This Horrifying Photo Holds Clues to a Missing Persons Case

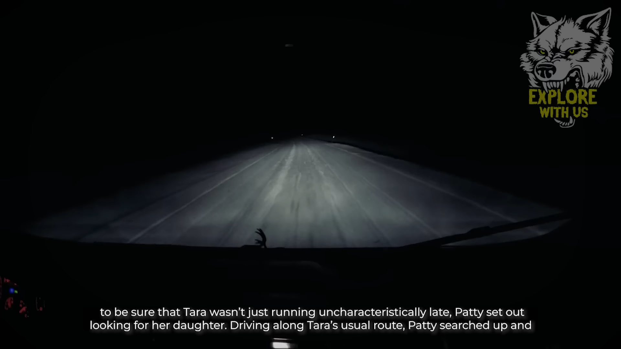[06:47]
Patty searched up and down the paths and streets, looking for any sign of Tara. Yet there appeared to be no trace of Tara anywhere.